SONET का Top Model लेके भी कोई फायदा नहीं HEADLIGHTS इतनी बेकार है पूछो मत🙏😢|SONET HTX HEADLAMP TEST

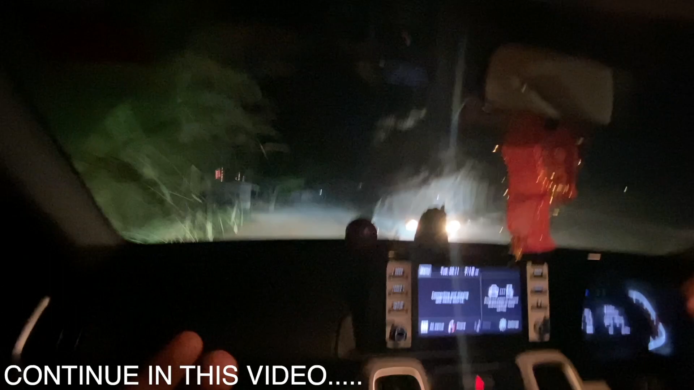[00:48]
तो भाई देखो एल्टो आ गई सामने सर, पर बिल्कुल ब्लाइंड सा हो गया बिल्कुल।
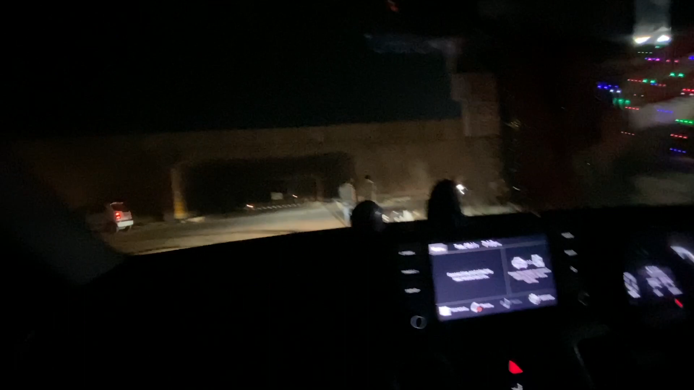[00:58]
तो भाई आपको पता ही है भाई, मैंने सेल्टोस का i20 का भाई और फॉर्च्यूनर का भाई अपना भाई हेडलैम्प टेस्ट कर रखा था भाई,
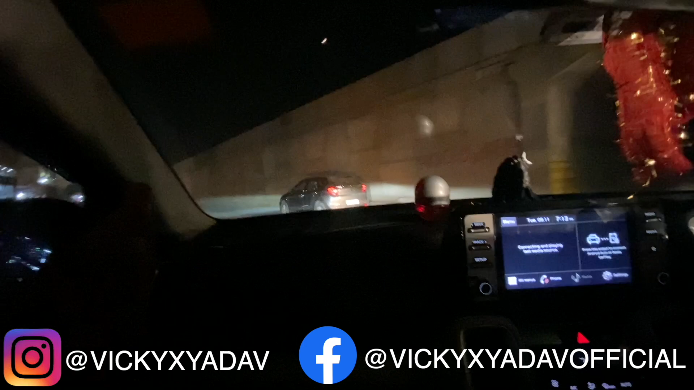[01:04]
अपनी क्या सोनेट कैसे रह सकती है पीछे। तो भाई देखो अब ये अपनी सोनेट का थोड़ा अभी तो मतलब ज्यादा कुछ पता नहीं चल रहा है, क्योंकि भाई साइड में और भी गाड़ियां हैं, पर भाई खुला रोड आने दे।